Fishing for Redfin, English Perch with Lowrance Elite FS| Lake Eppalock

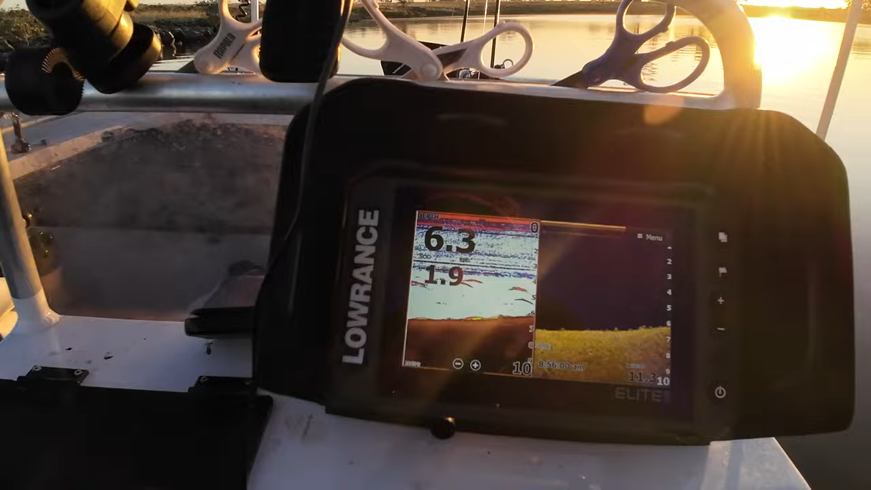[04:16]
And yeah, heap of reddies just sort of sitting here in that four to five meters of water.
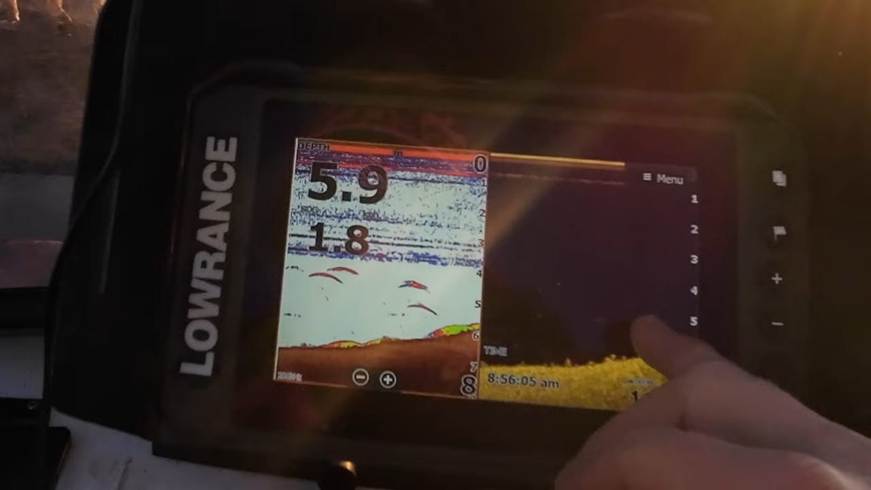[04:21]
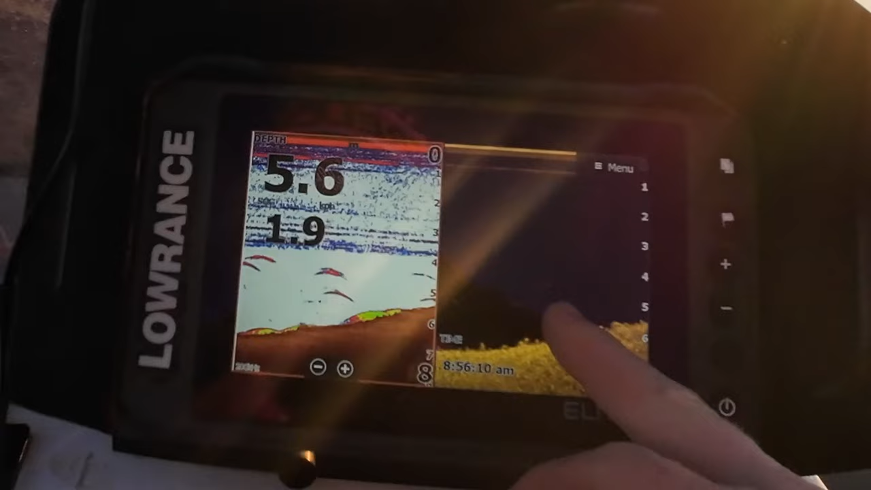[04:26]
So you can sort of see the dots here on the structure sound and the arches here. Got a few sort of sitting along the bottom as well.
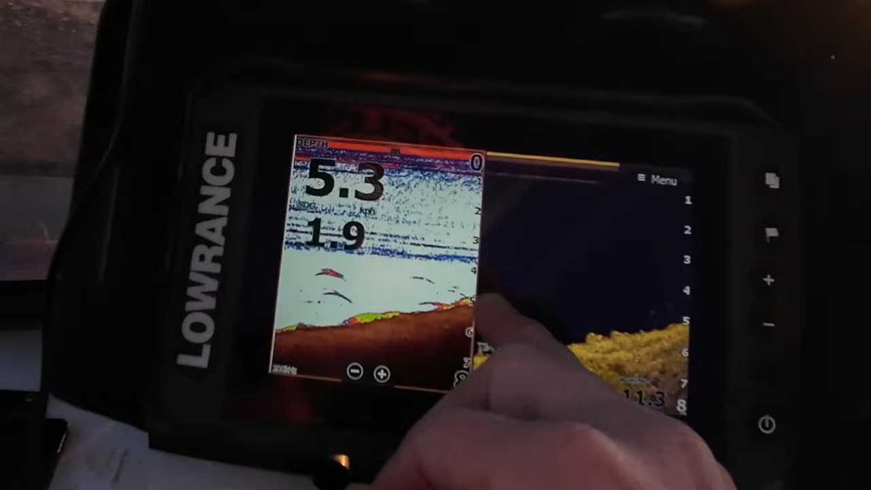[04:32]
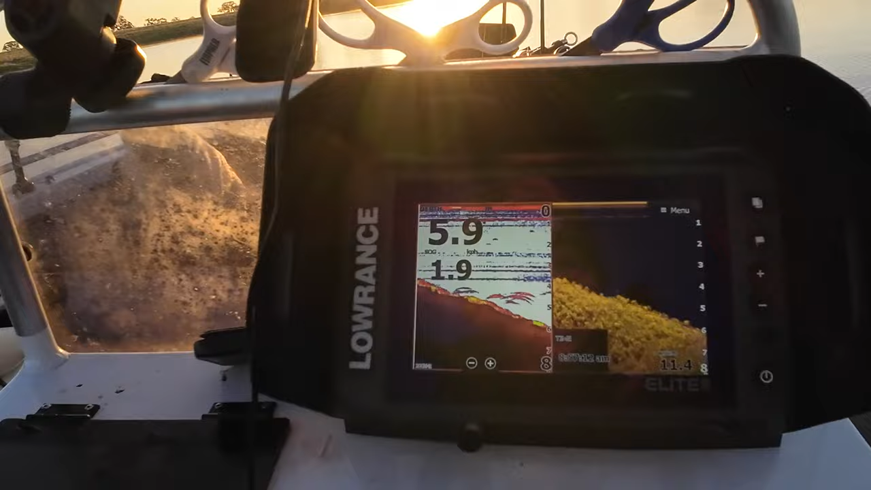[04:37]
Another really good example, you can see our big arches here sitting on this drop off, and you can see here on the structure sound,
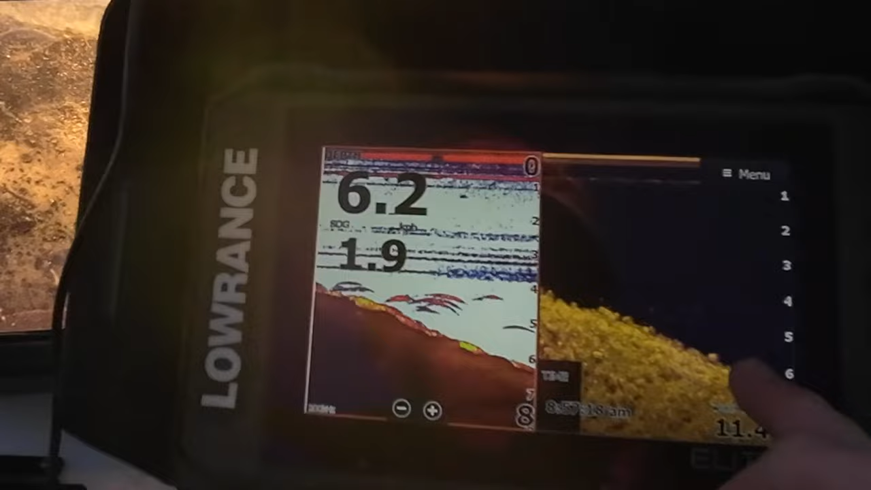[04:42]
you can see these blotches, so they're fish.
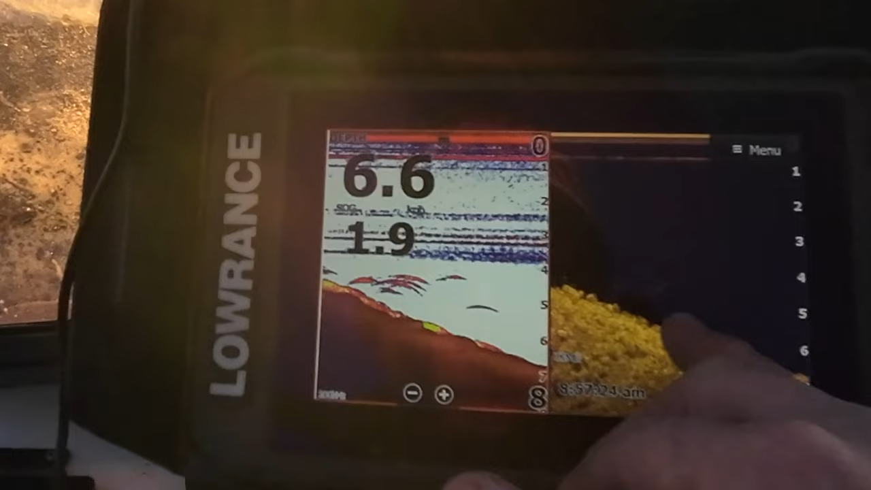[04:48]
I'd say they're a school already sort of sitting here, but just never know, there might be a good fish sort of just sitting off there.
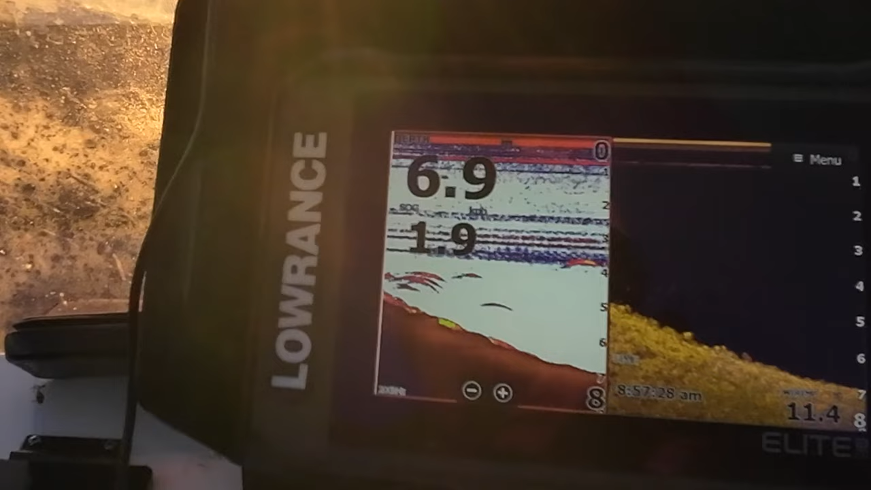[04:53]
So really good area to be trawling through. Well, we've got a little ready here, I'd say.
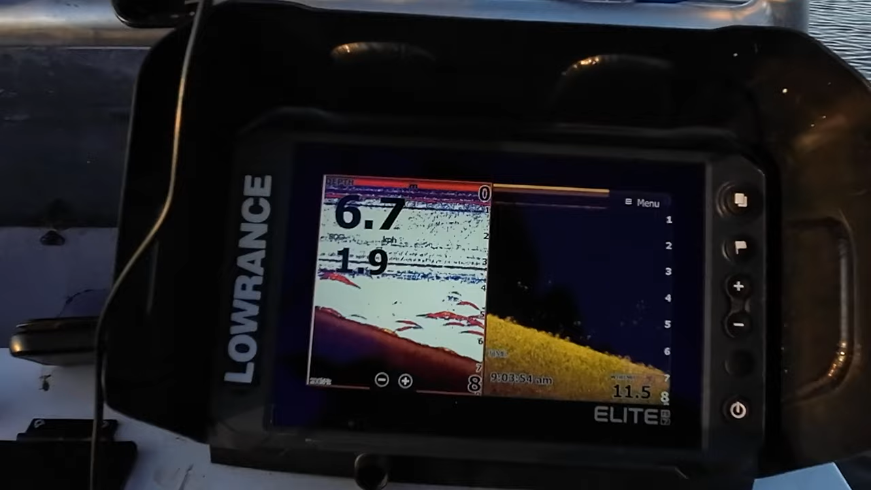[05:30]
Another really good patch of fish here. Look at them here. Big arches here. A massive school of redfin just here. We're sort of just moving at that, around that 2Ks.
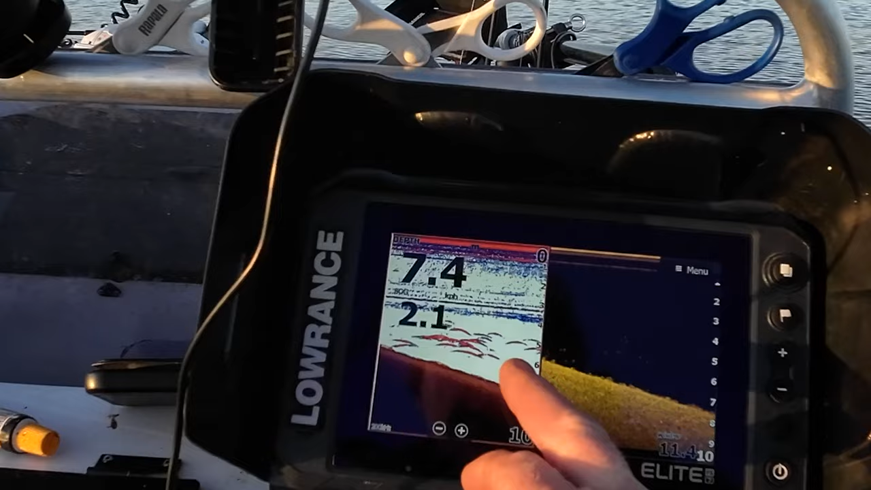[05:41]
You can sort of sit him here, see him sitting here at that 5 to 6 meters.
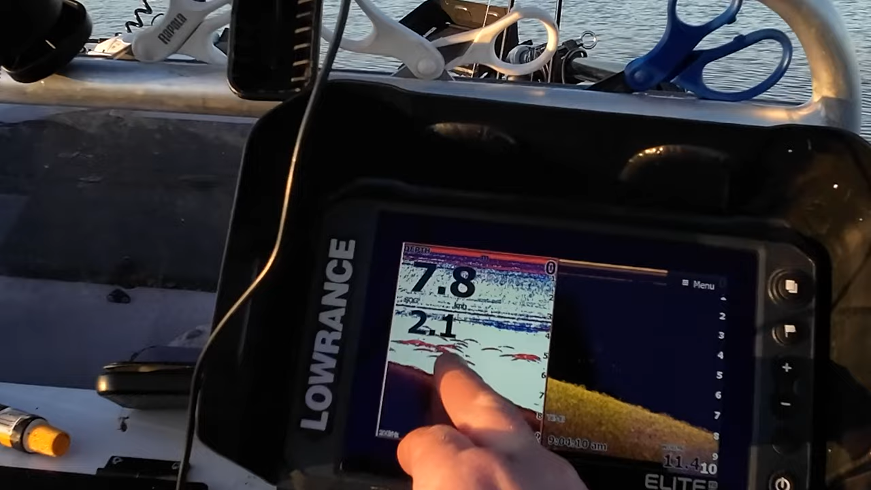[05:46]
Good school of redfin just in there.